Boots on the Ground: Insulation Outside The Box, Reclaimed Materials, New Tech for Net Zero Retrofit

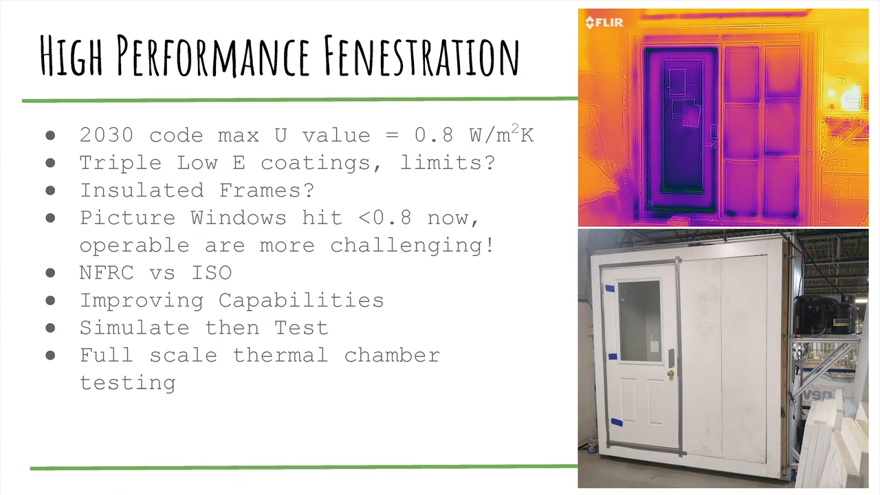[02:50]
product in here you can see it in the picture there and we can take that chamber down to about minus 35 and that really is allowing us to look at the sort of qualitative aspects of how your windows and doors perform um you know how do you have condensation build up frost build up uh what's the comfort like when you're standing next to it so this is really we just sort of got this going uh early this summer and it's really allowing us to really dial in on the overall product quality
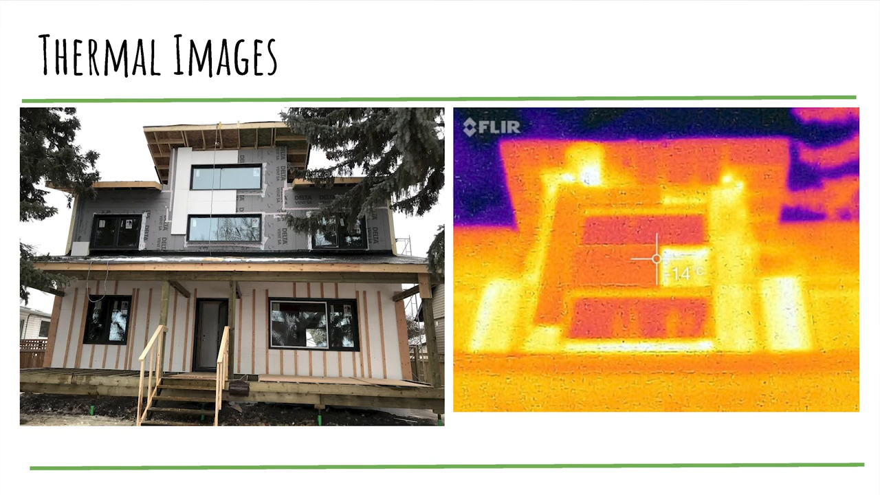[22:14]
that temperature of the panels was about minus 14 so already one layer is making a huge difference in terms of your heat loss we hadn't done the foundation around the back and side so this gave us
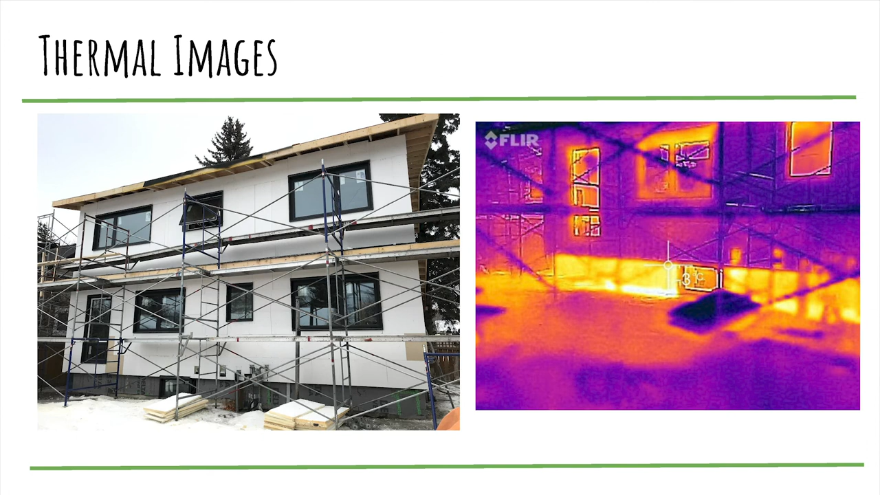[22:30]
a really neat opportunity to kind of see okay this is how much heat loss you've got through your foundation when you don't have proper foundation installation so you can see it's a huge difference that the three layers was right down at minus 18 and the foundation was about minus three and that's going all the way down all the way around the house obviously